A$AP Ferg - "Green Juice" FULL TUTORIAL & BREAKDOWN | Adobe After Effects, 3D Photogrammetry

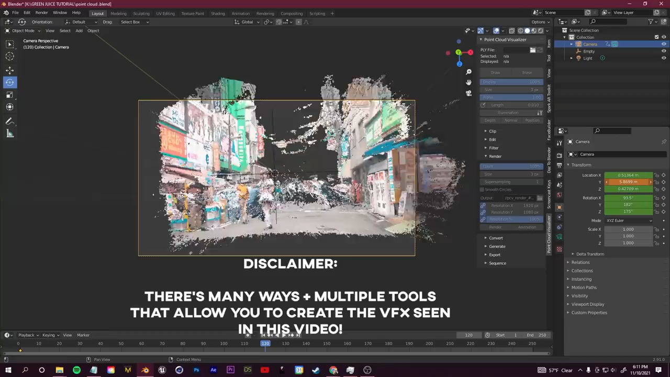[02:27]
and i'm getting a little bit ahead of myself here but do not worry it is possible to do this without 3d cameras without using unity
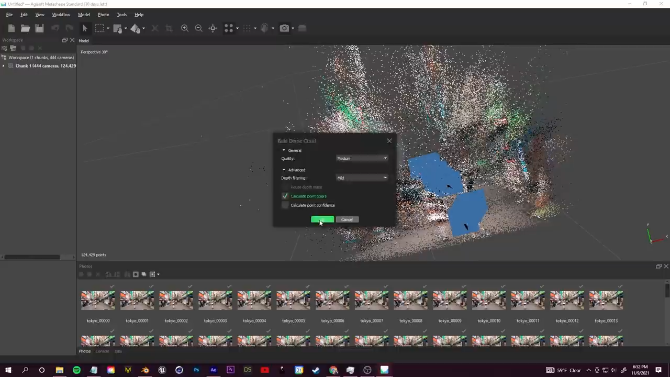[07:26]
here on medium settings it's taking me about 20 to 30 minutes to be able to render these out so once you have your dense cloud we're going to go ahead and save this project file so we can come back to this later if we'd like to build a mesh from this and then once we've saved the project file we're going to go up to
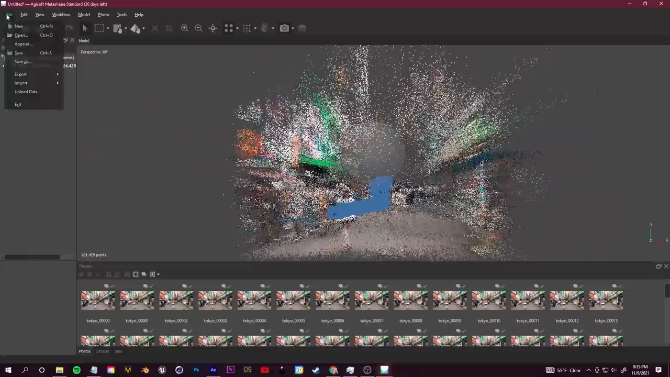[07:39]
file export and export our points now the file format for the point cloud is going to really depend on
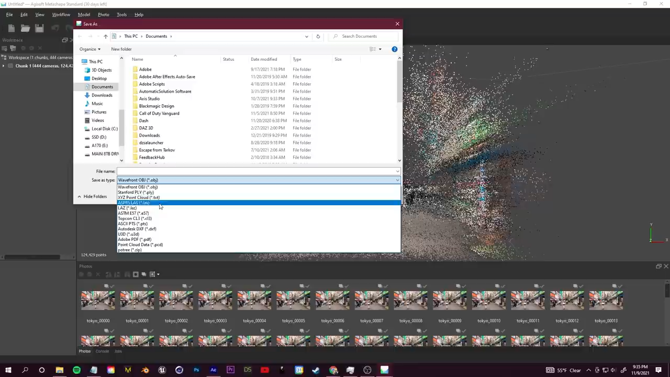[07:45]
the software that you want to bring this in for your rendering your compositing
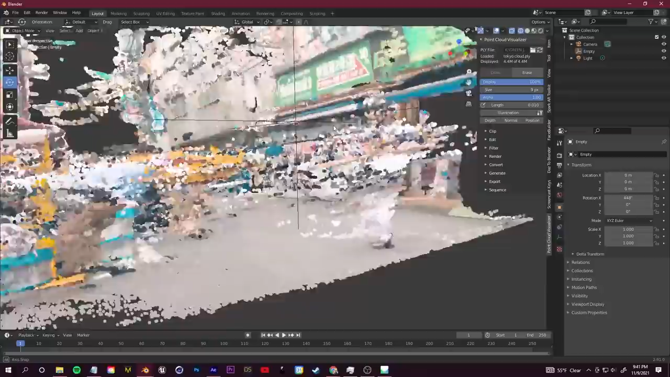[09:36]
that now i found a nice little workaround from jonathan cron and i do want to mention here if you guys are interested in point clouds we're
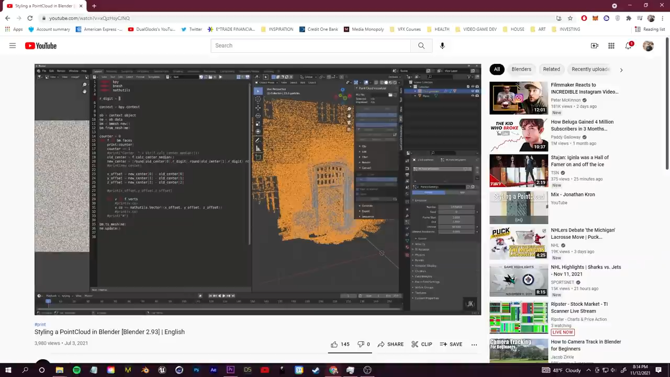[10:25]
he made that i linked down below now if i switched over to the rendered view we now have this easy point cloud conversion that we can put cameras in animate
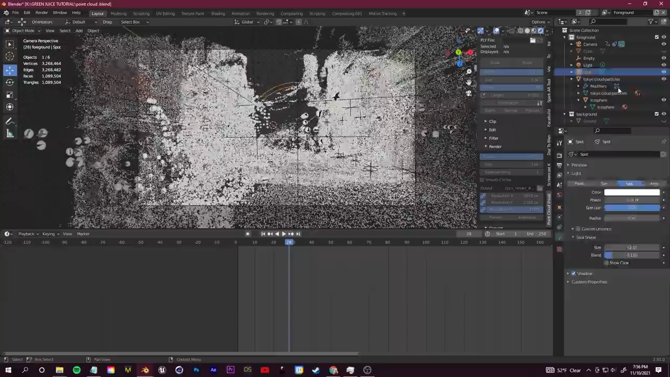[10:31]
around so that's how we can create our point cloud and i do want to mention here before we hop into creating